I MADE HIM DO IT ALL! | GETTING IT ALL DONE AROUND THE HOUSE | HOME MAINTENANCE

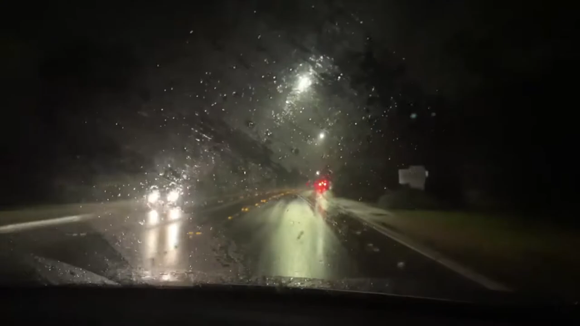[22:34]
We'll see if we have any more on the road coming up here. We've already had to, like, go over a couple of them because it was blocking the whole road. But I'm glad it's not this. Oh, big water. Oh, yeah. Sound that good? Big water? Yeah. Oh, it's flooding over this. Whoa. Yeah. Let's go through the big water. Jason.
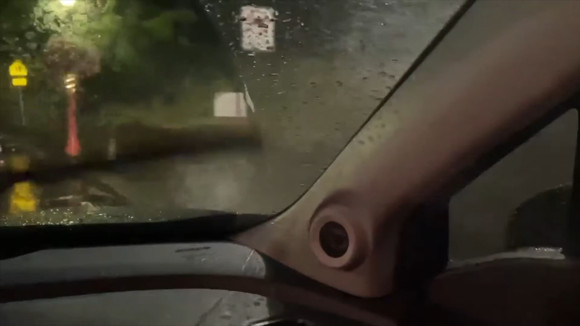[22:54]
Holy moly. That was done. The problem is through this area, this is where it floods from the river. Like, literally what he just did. This whole thing. There used to be houses right here, but they took them away because they kept flooding. Yeah. They were all in the flood zone. What? Oh, what?
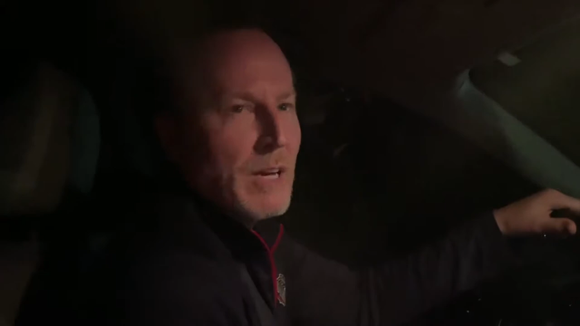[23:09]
I said, turn it around so people can hear it sitting on top, other than just roads.
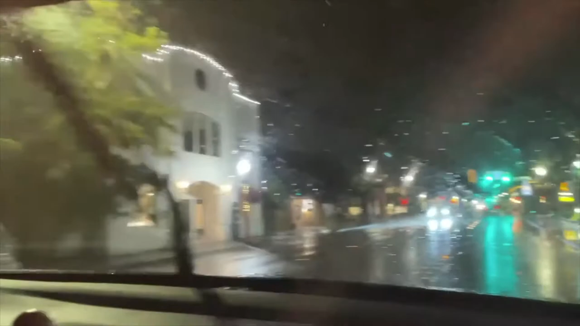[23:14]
Anyway, we'll see if we find any more branches in the road as we go home. Cool. Cool. All right. We're almost home. Haven't seen too much more.